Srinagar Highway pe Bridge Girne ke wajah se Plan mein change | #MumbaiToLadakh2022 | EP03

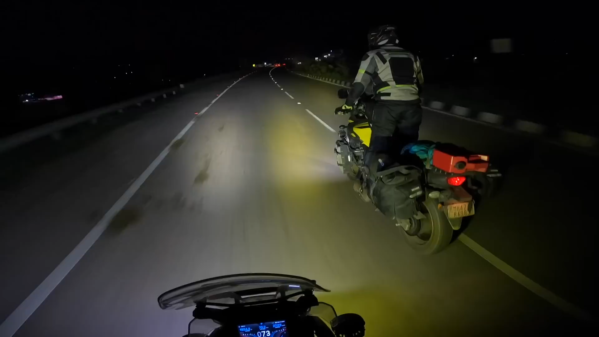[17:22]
कि अपिए एक अच्छे मैं यलो लाइट लगा है सो तफोग और दस्तमें डिख जए को उफोडिंग याची अटि है कि एक में और अच्छादी हृति बीज भीज में और आख में लोग में उइट लाइट लगा है बाद भयानक अफ रोड़ एंग के बाद राफिक ट्राफिक
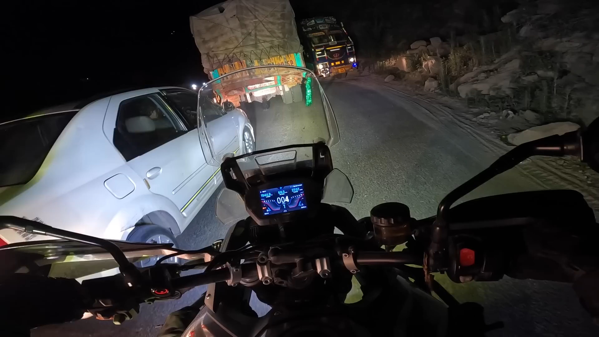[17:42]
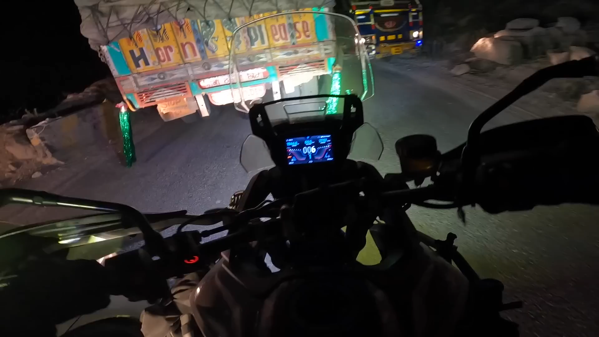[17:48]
क्यो अट कोंगी हाँ अबिस्ली तो इसे बीच बीच में अचानक से पैचेज आते हैं अफ रोड के और ठीक थाक है फिर अचानक से खराब फिर ठीक थाक है
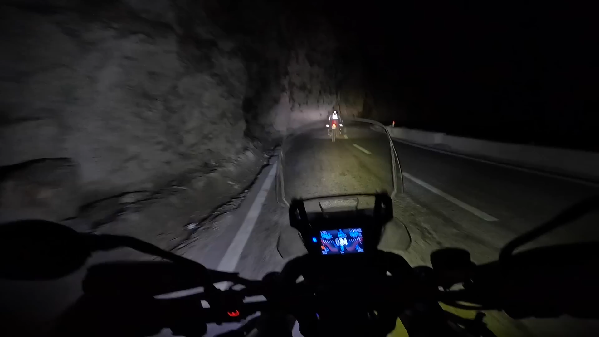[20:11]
यह पहाड़े के डरावने लगते हैं नहीं यह देखो हमनों कितने टाइनी से हैं यह पहाडों के सामने भगान मा उड़ाओ पानी मेरो उपर गंदा वाला यह दो आइड रहे पर गंदम
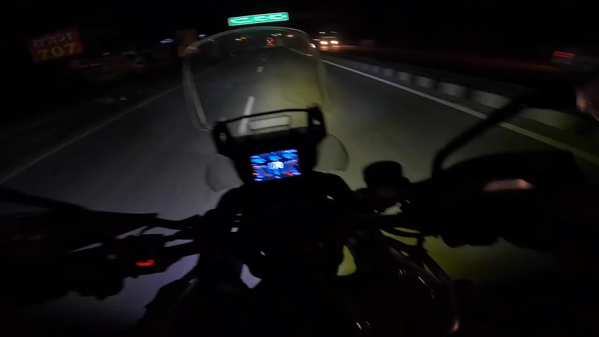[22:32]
चालू है और मैं बता नहीं सकते इतना हसीन चीज है यह इतना अच्छा लग � अच्छा है, हो ग टठोड टाइड भी बहुत बाक्य है तच्छोड